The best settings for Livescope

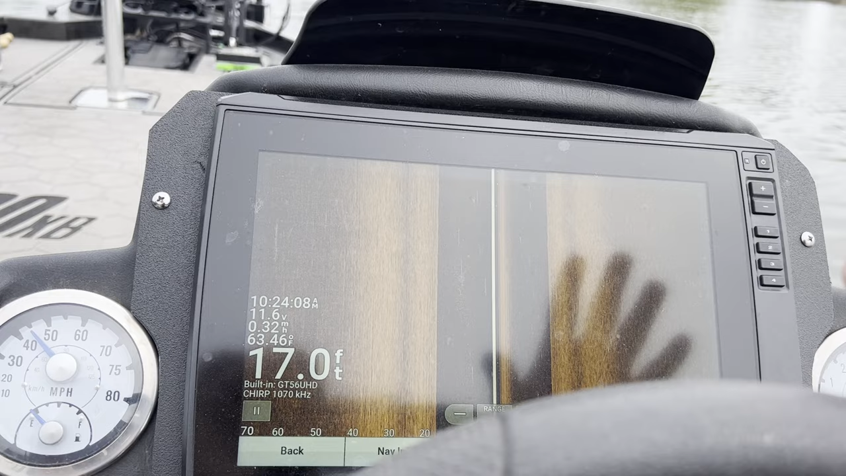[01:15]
On screen: depth 17.0 ft
all right the very first thing i do before i get up out of my seat
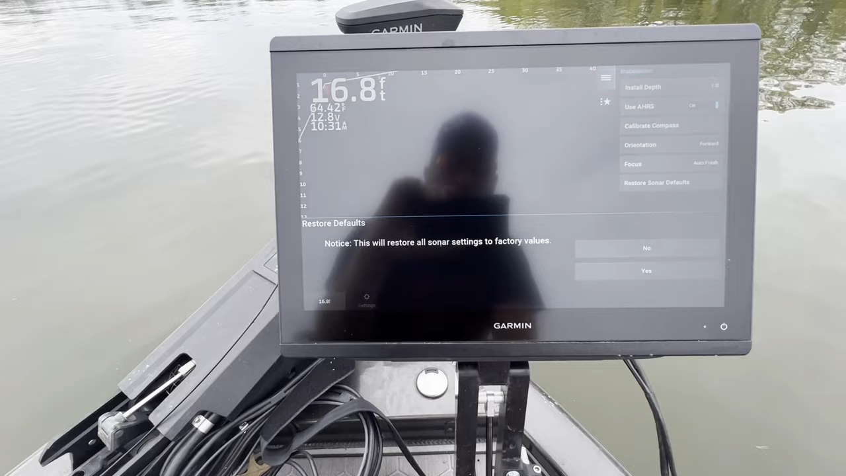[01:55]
On screen: depth 16.8 ft
we go i'm gonna shut my transmitter off restore sonar defaults do i actually want to do that no i don't but i'm gonna do it for you all
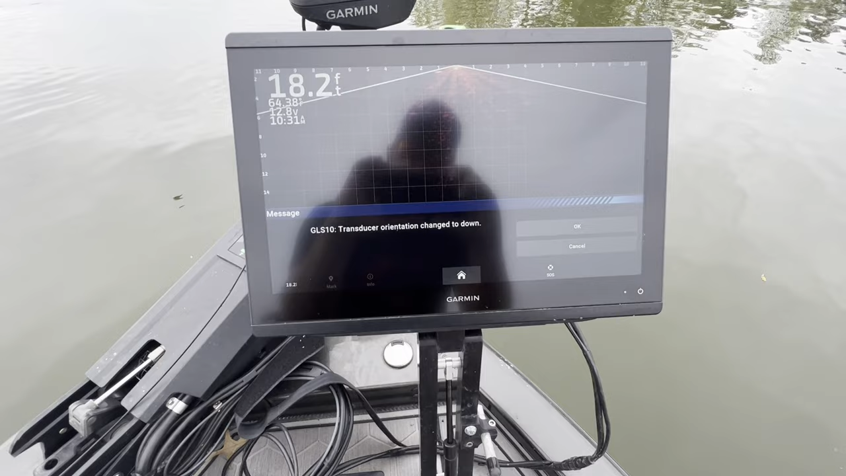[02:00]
now all these are in auto so what i want to do
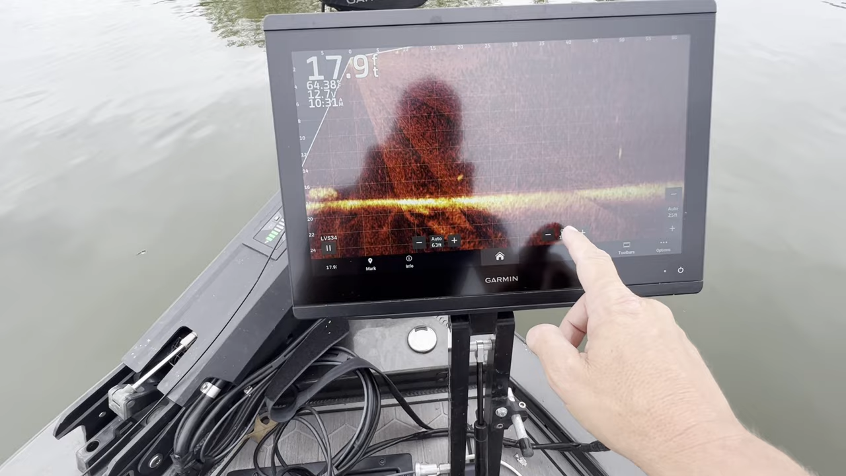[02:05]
On screen: depth 17.9 ft
oh back that up just one on all of them and it'll shut
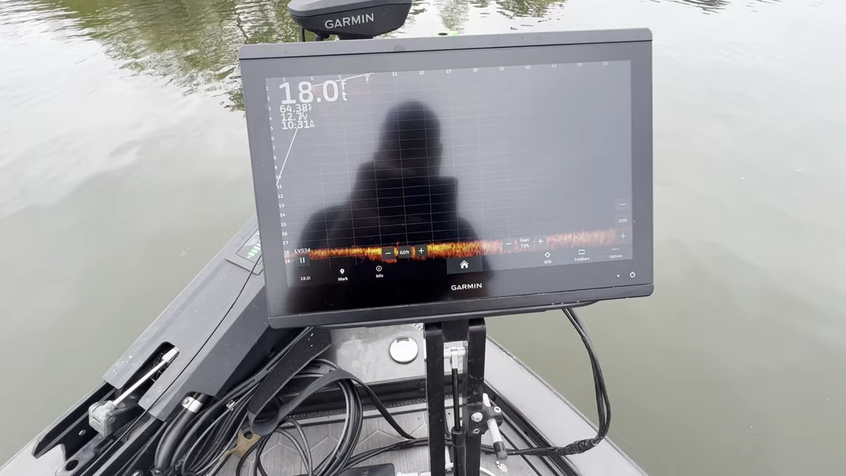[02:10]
On screen: depth 18.0 ft
your auto off now you can see i've got the grid lines i've got some snowy stuff
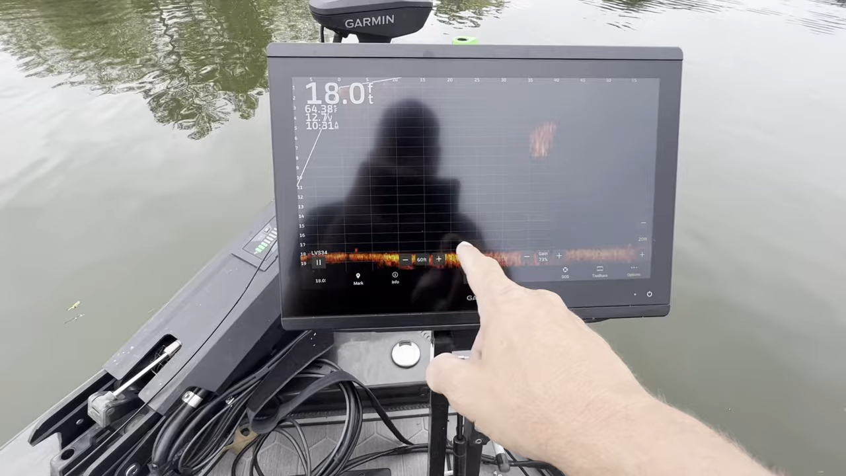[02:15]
On screen: depth 18.0 ft
up here and along the bottom so let's go in here sonar
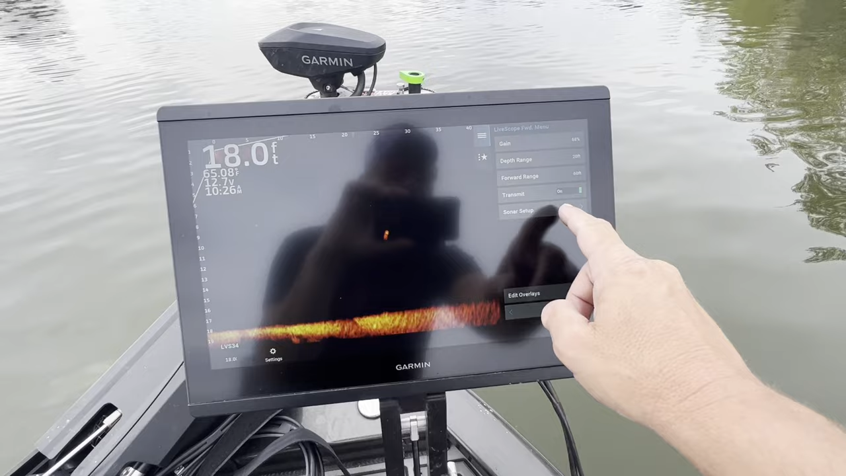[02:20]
On screen: depth 18.0 ft
setup you have appearances color scheme is on amber that's the orange color gain is on 77 percent
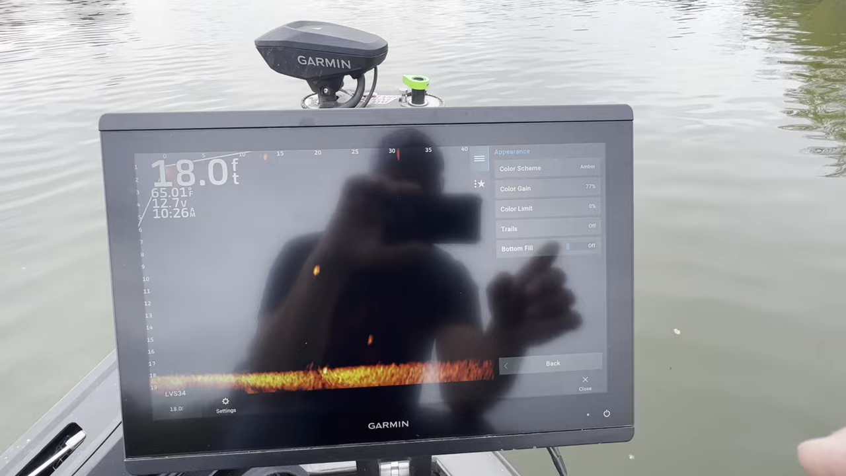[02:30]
On screen: depth 18.0 ft, water 65.01°F
that's the thing that is going to make your bait pop and the fish pop out here on your screen color limit is zero most all the time it's on zero bottom feel is off trails are off layout i want to shut the grids off all you have to do is hit that one button and grids come on
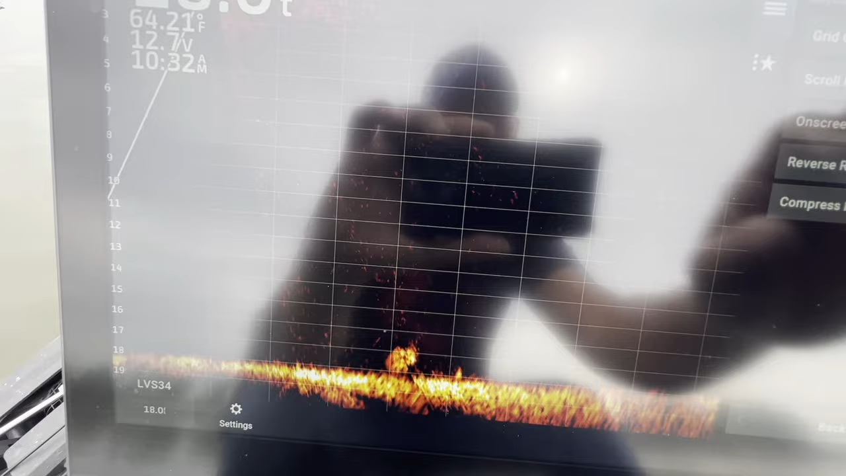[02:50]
and now they're gone scroll history is hidden reverse angle is on default now it's on minimum all right let's go
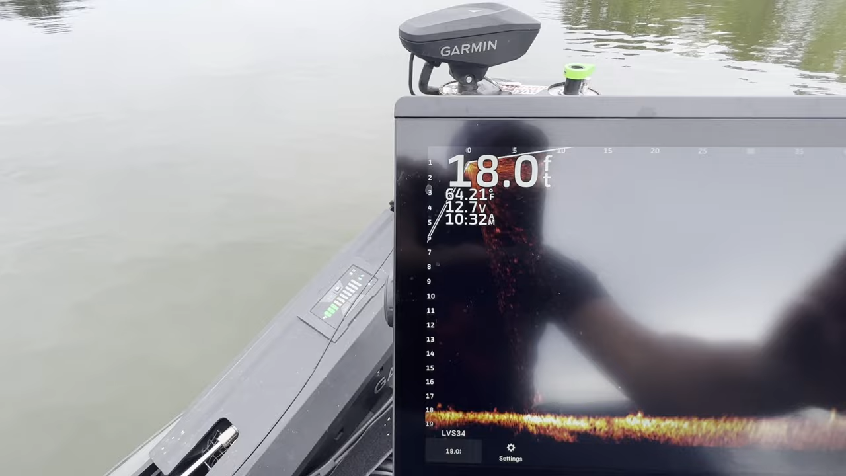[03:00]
On screen: depth 18.0 ft
back to default you can see the zero moving right there i'm switching it to minimum now i'm only looking about two feet behind the boat and instead of being able to see out here i'm
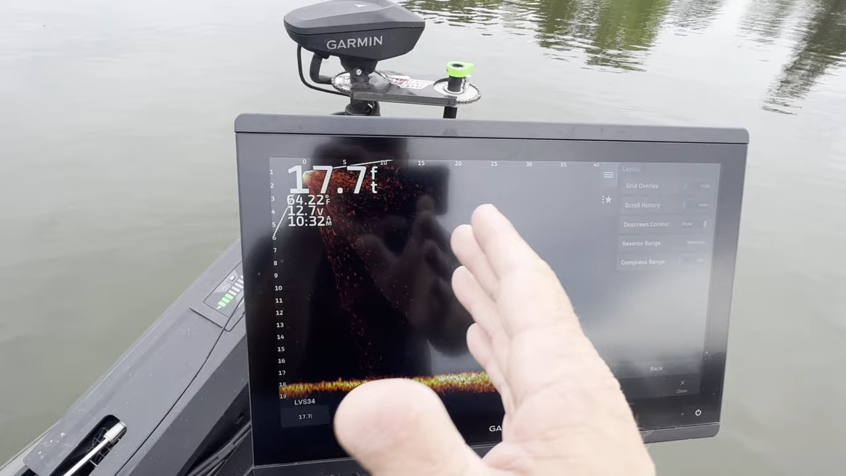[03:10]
On screen: depth 17.7 ft
able to see further out here with the same amount of pixels noise rejection is on high now when you first put it on the high it'll seem like it slows
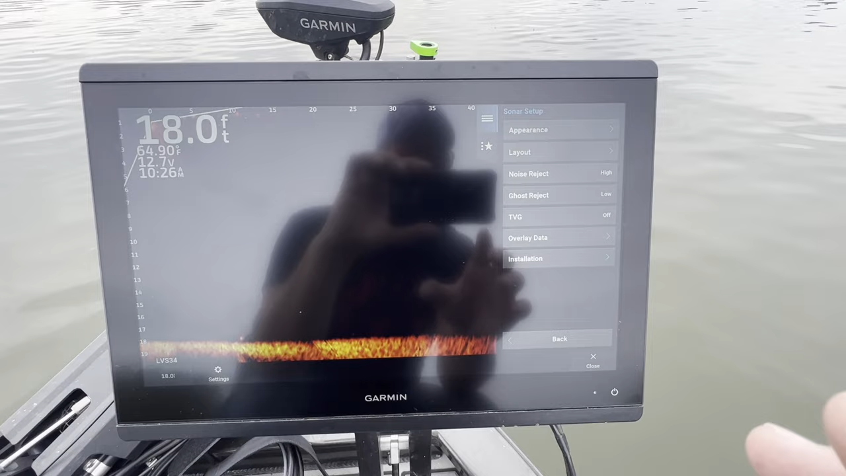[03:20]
On screen: depth 18.0 ft
the screen down let it go for about 20 minutes it'll adjust itself and then you're good to go
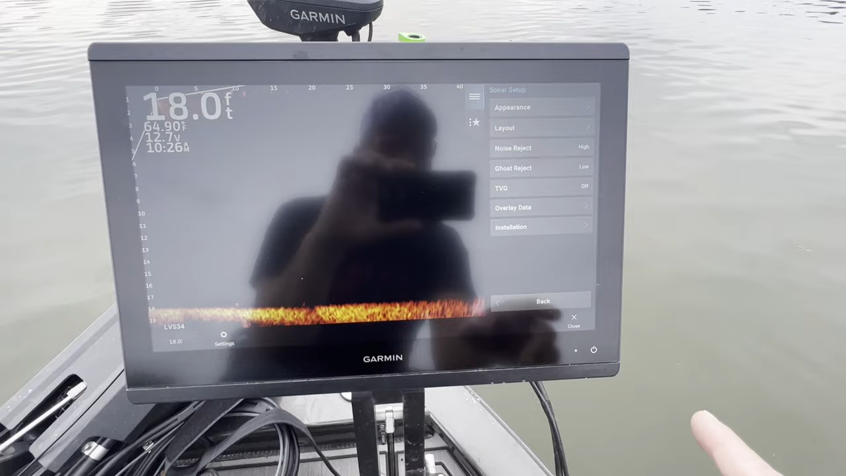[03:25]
On screen: depth 18.0 ft
ghost reject is on low tvg is off installation
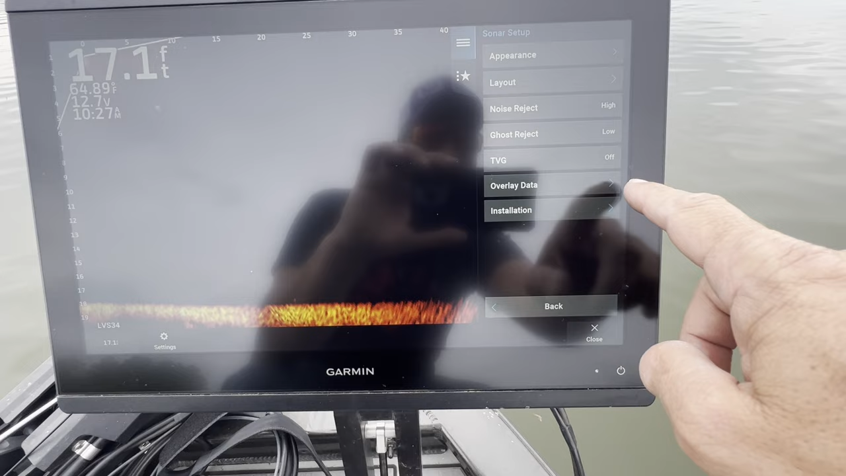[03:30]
On screen: depth 17.1 ft, water 64.89°F
ahrs is on orientation forward focus is auto refresh
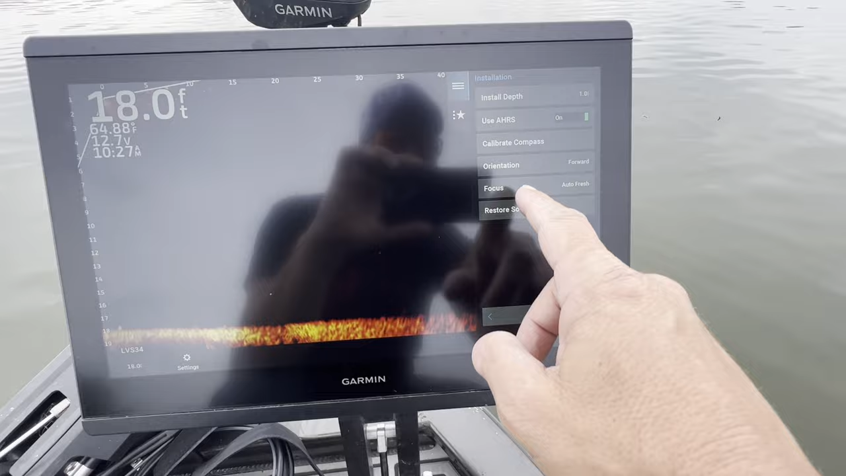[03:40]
On screen: depth 18.0 ft
okay guys right there is a fish at
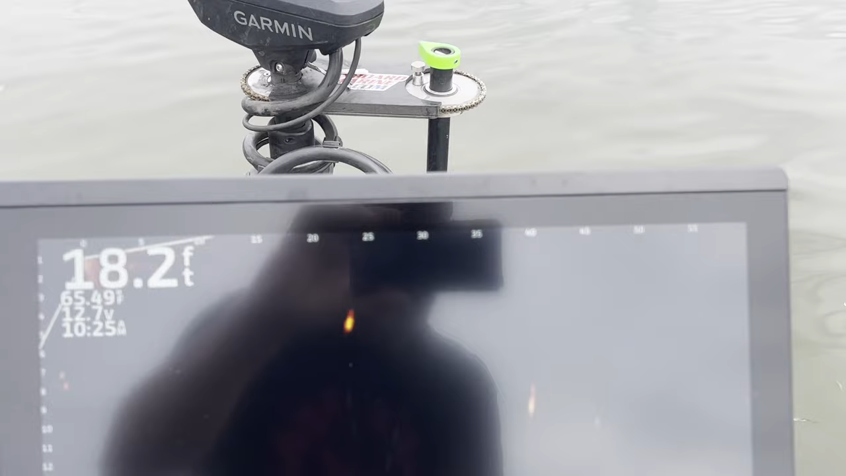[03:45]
On screen: depth 18.2 ft
40 feet out i'm looking 60 feet out
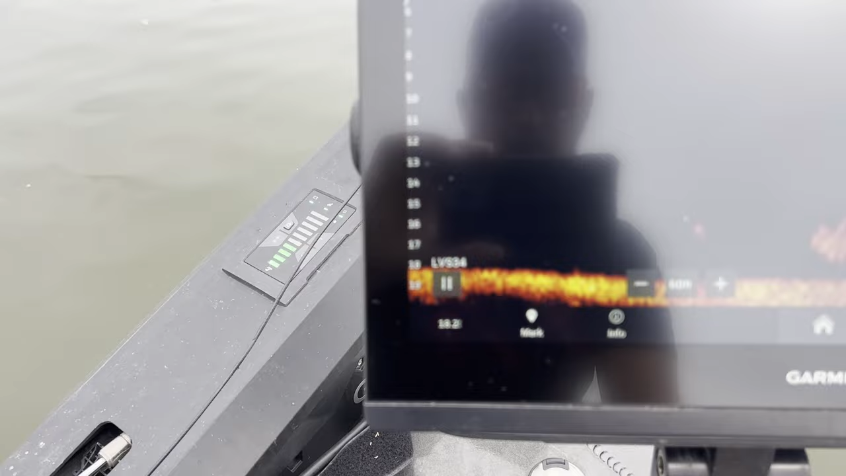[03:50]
and 20 foot deep and you can see how clear that screen is there there's two good ones right there